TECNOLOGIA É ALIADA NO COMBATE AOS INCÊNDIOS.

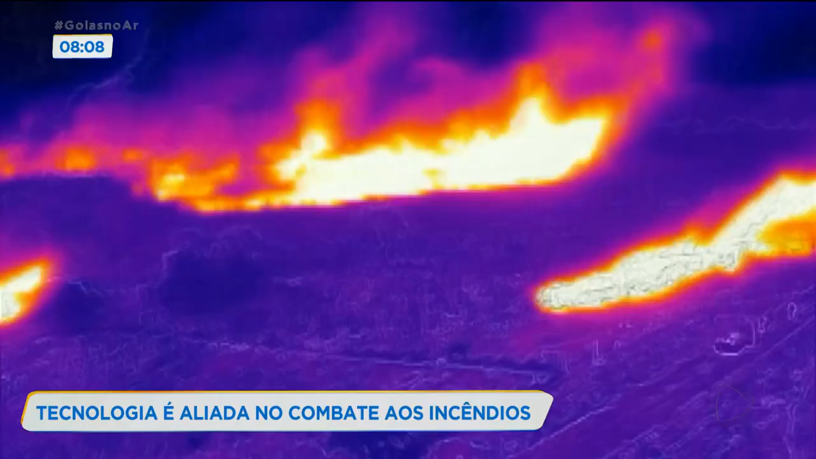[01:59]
O aparelho também tem visão noturna. Ele trabalha com diferença de temperatura. Então, de dia, a gente procura usar o RGB, que é a nossa visão normal, que nós conseguimos, temos a luz do sol, a claridade, então não tem muita necessidade.
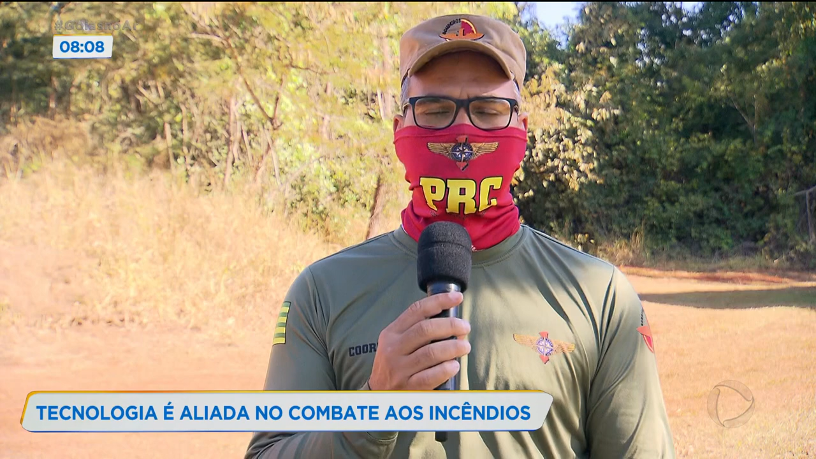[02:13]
Mas quando vai esfriando um pouquinho, chegando à noite ou de manhã cedinho,
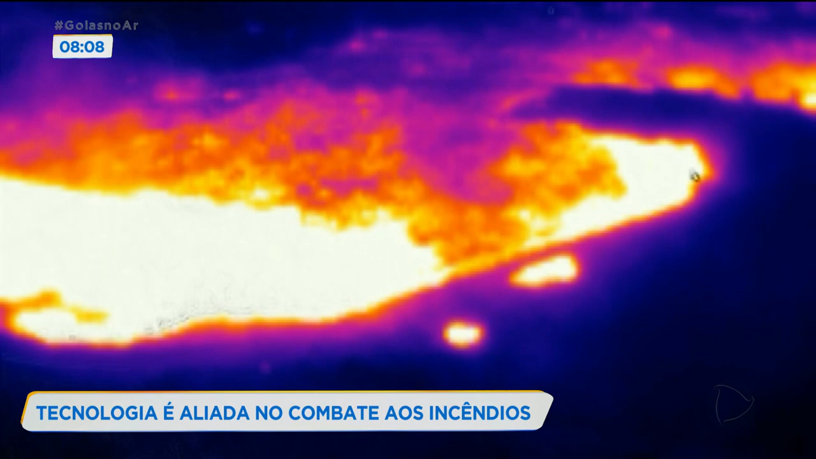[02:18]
ele tem uma atuação muito importante que ele identifica exatamente onde está o foco, aquele ponto de calor maior.
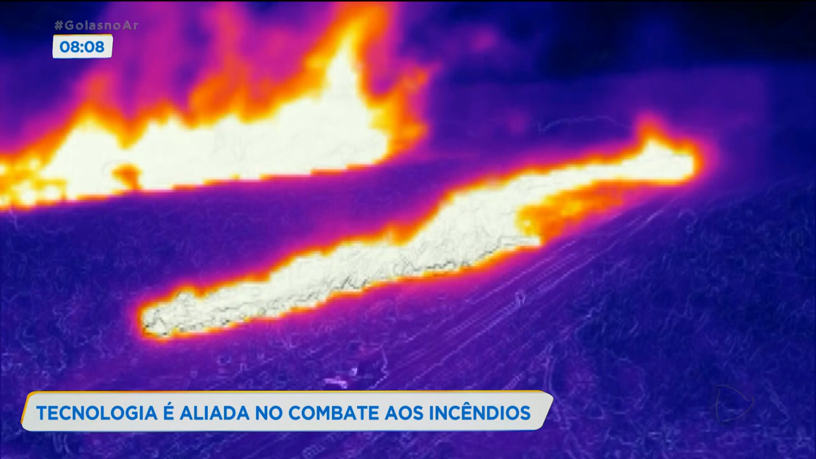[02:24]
E a fumaça não atrapalha, que às vezes a nossa visão normal, a fumaça atrapalha muito para saber onde está exatamente o foco. E o infravermelho, ele consegue dar uma direção melhor para as equipes.